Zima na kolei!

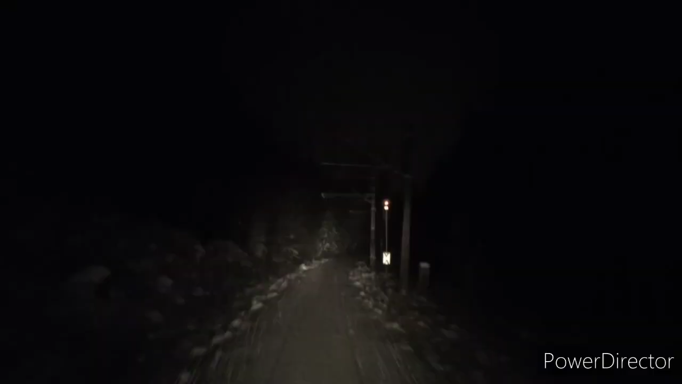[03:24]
No i mijamy semafor wjazdowy do stacji granicznej z Wardoń. Jak widzicie, piękna, regularna zima.